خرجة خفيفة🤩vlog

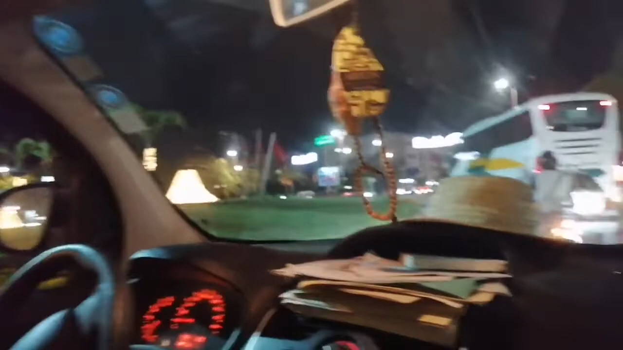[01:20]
هاد الدخلة ديال المدينة فاس كينا هاد الربع كبيرة وتبارك الله منورة
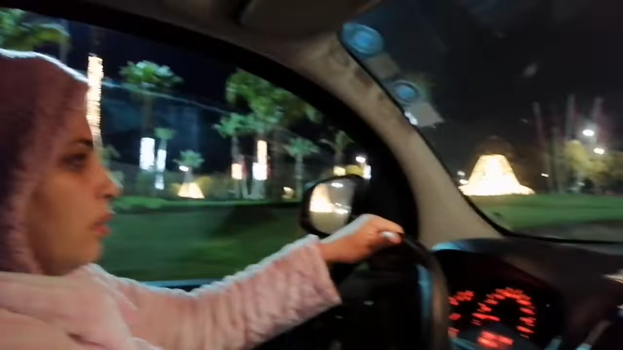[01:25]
دائما انت تكون منورة ومهليين فيها مزيان هاد الشارع هاد تيدي
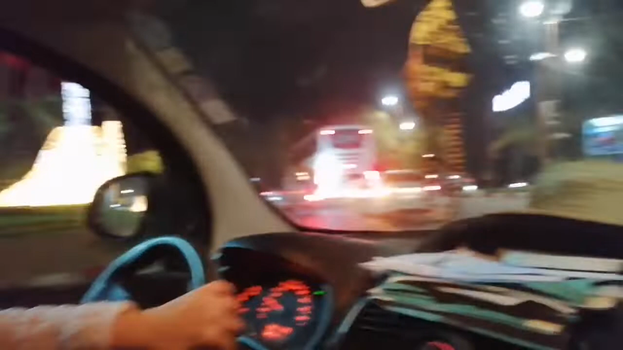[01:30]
احتل الدار عندي وتبارك الله هو كله زوين ديما هكا
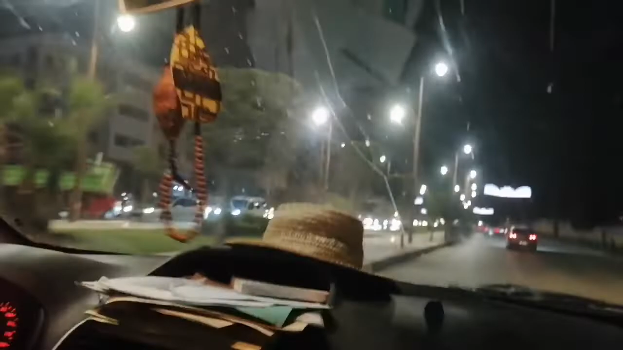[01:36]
منور وفيه هجريدة مهليين فيها ايوا قلت ونشارك معاكم هاد الشارع هاد اللي كي تديل الدار ديالي عجبني عجباني الاجواء هكايا اه ناس خارجين اه والشو دافي وبغيت
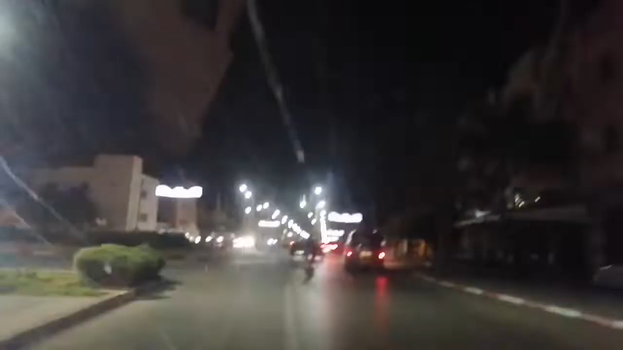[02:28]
انصورت لكم هاد الشارع اللي اسمته شارع محمد السادس كنتم ان اعجبكم وسمحوا لي بزاف وشكرا لكم